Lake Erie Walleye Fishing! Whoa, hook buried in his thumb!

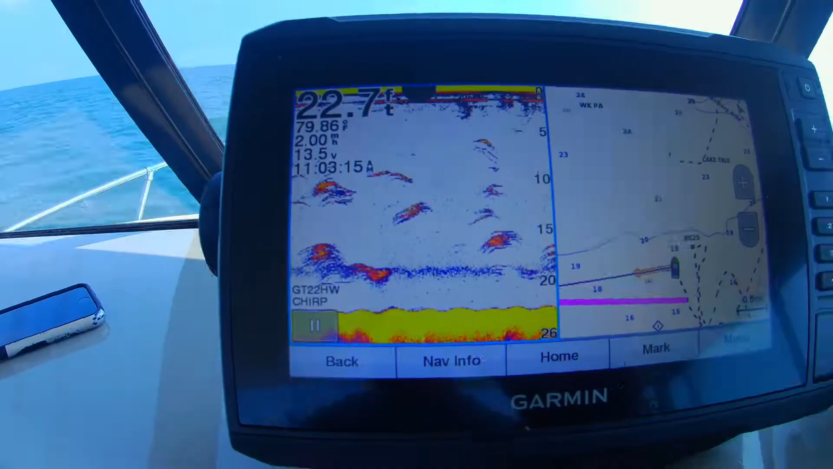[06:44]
On screen: depth 22.7 ft
Marking them. Look at them marks. Look at them marks.